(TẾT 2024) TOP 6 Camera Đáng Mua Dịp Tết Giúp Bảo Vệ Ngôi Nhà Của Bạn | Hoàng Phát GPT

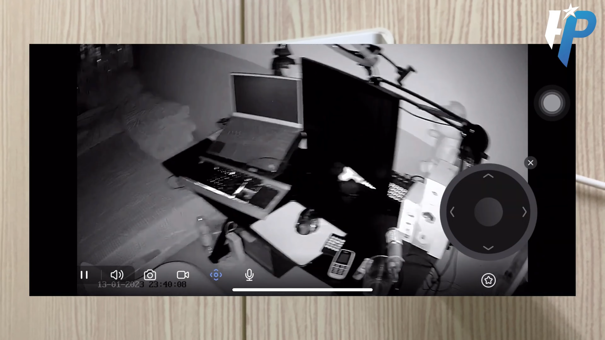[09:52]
LED hồng ngoại sẽ tự động bật ghi hình trắng đen vào ban đêm với tầm xa lên đến 30 mét
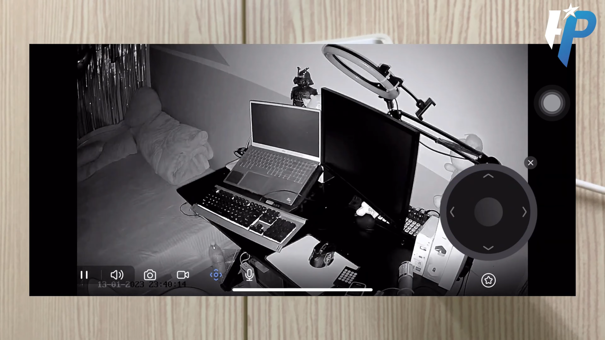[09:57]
Tiếp đến là chế độ ghi hình màu ban đêm Ở chế độ này,